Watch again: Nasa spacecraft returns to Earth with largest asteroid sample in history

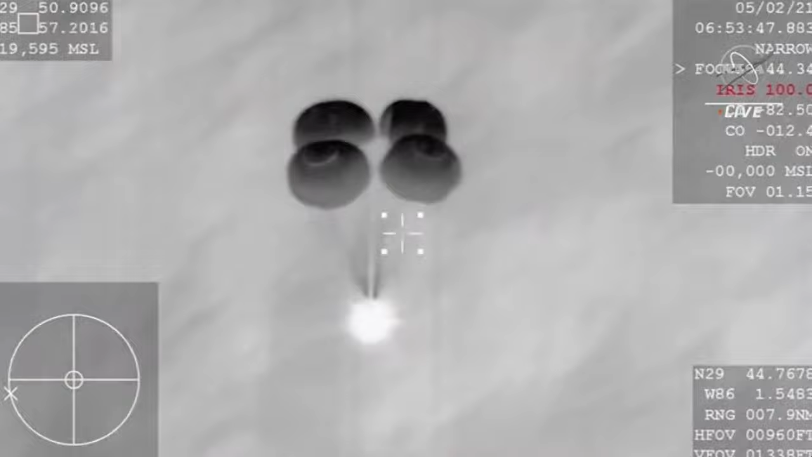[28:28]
The data we capture provides engineers with information on vehicle performance relative to what computational tools and wind tunnel tests predict.
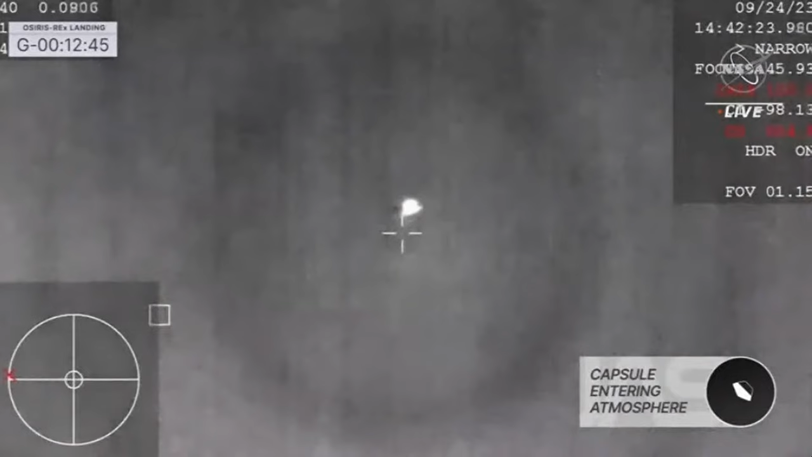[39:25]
at about 47,000 feet MSL, mean sea level,
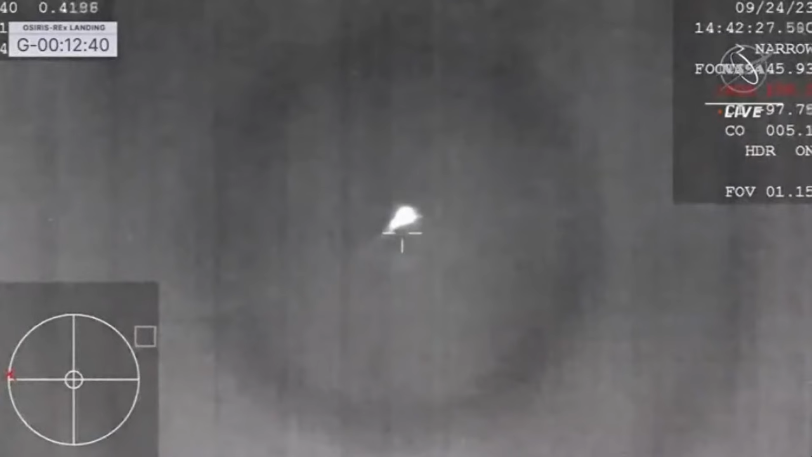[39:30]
getting a great view of that SRC heating up as it enters into Earth's atmosphere, the punishing deceleration that spacecraft,
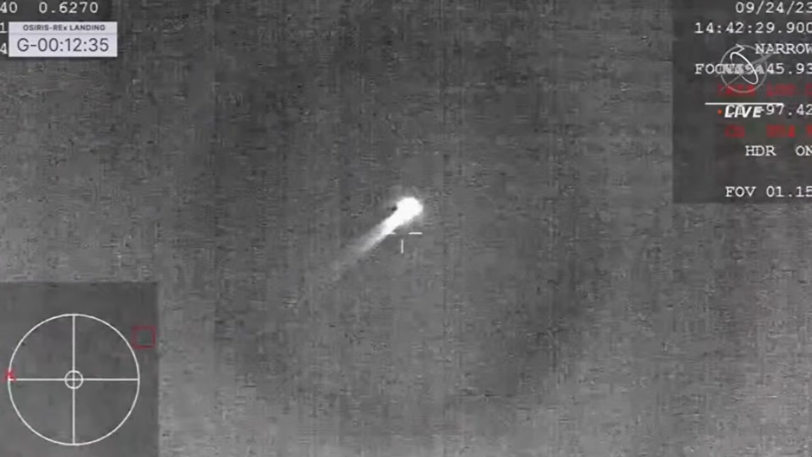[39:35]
that SRC, is experiencing right now as it comes in at about 27,650 miles an hour.
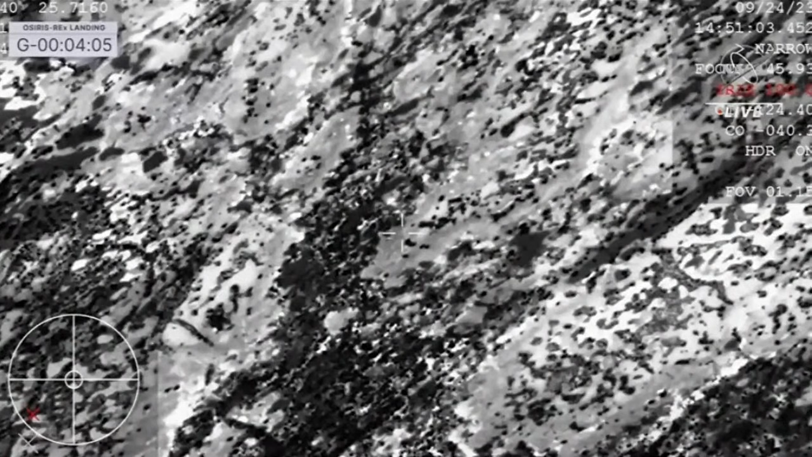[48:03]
A great view of the SRC we can have now from our helicopter
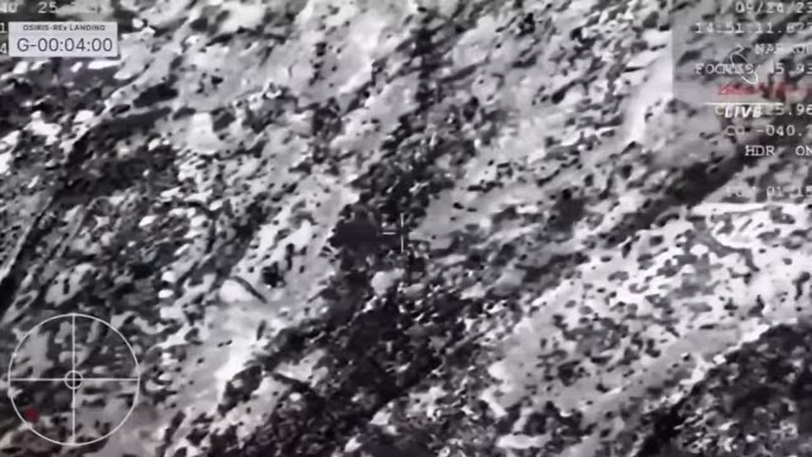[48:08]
as it continues to make its final descent to the terrain below.
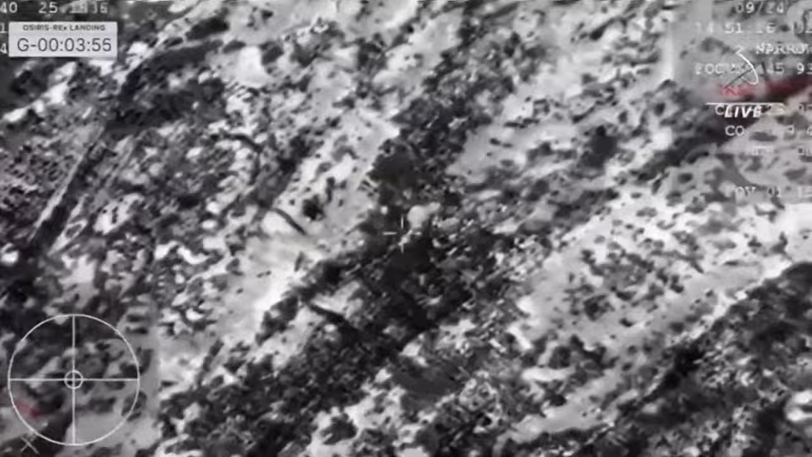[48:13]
And once again, just setting the context for this, when we first hit the top of the atmosphere, we were at 27,650 miles per hour. We are now leisurely decelerating under our orange parachute to 11 miles per hour. Incredible amount of deceleration there, as Earth's atmosphere really helped us out quite a bit getting that initial deceleration, our drogue parachute initially stabilizing our descent, and then ultimately that main parachute bringing us home.
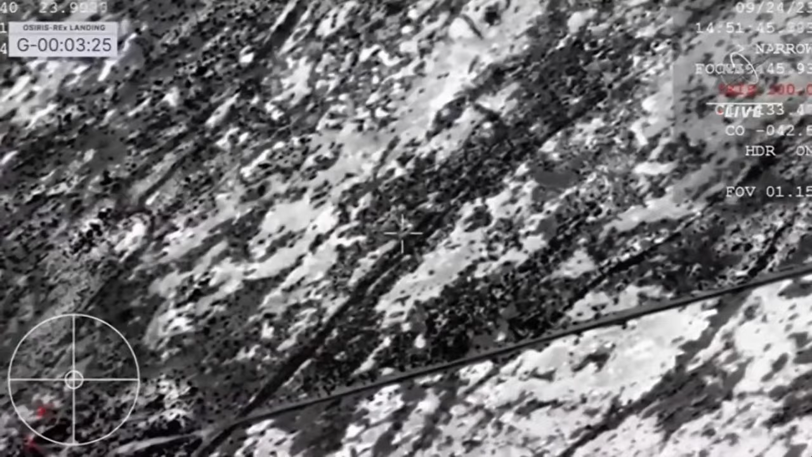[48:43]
You can see right in the center of that crosshair, that is the parachute with the SRC dangling beneath. The team on the
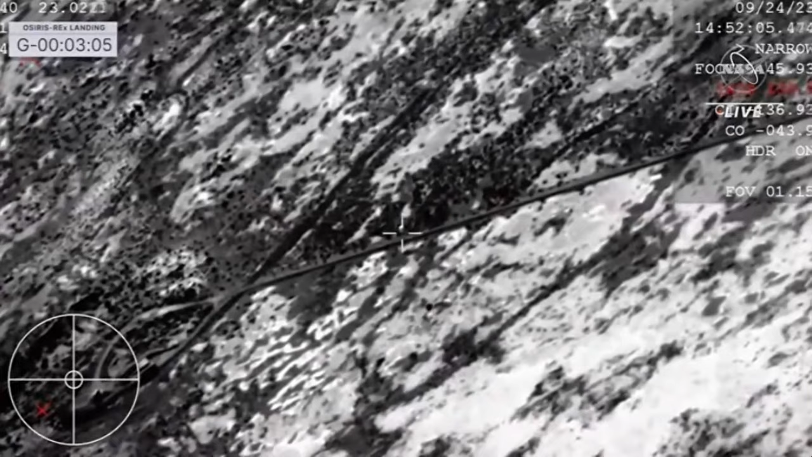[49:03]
WB-57 doing EDL, milestone rear. Touchdown. I repeat, EDL.
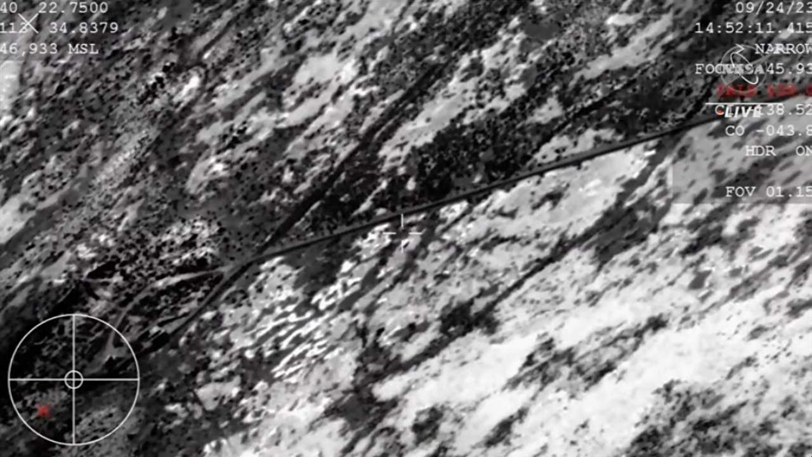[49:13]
SRC has touchdown. And touchdown of the OSIRIS-REx sample return capsule. A journey of a billion miles to asteroid Bennu and back has come to an end, marking America's first sample return mission of its kind and opening a time capsule to our ancient solar system. Unofficial touchdown time, 8:52 a.m.
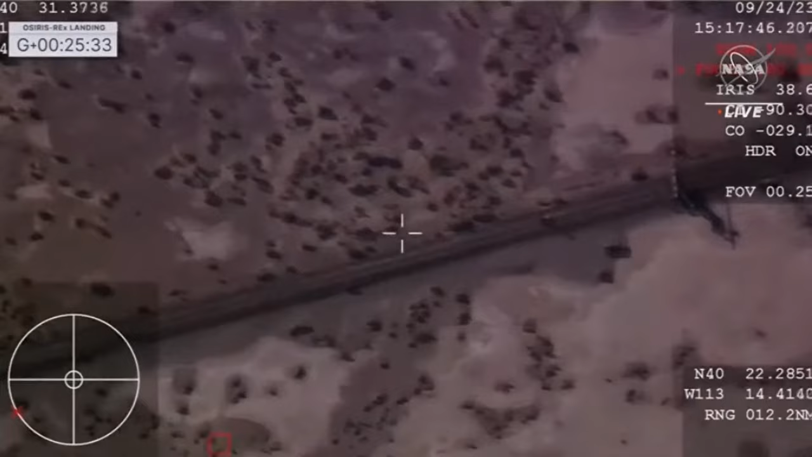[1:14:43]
You can see some movement on the screen. It appears some team members might be approaching our SRC at this point to begin those recovery operations, the initial safety sweep.
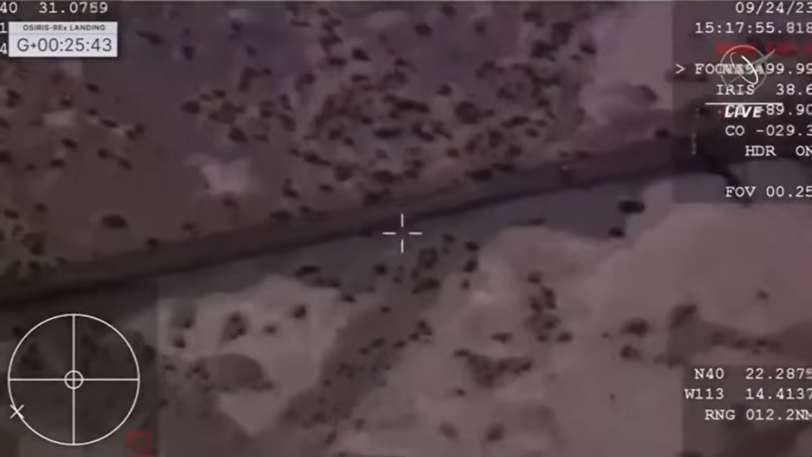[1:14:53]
We'll just be observing from this high altitude for the next coming minutes as
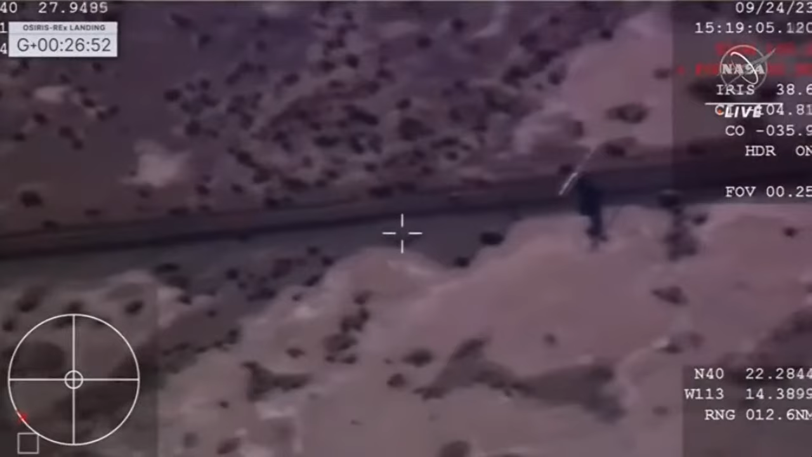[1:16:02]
The main goal, as I said for today, is to get that sample canister on a nitrogen purge. That is to maintain its pristine nature. And we have visual once again from one of our helicopters here orbiting around the landing location.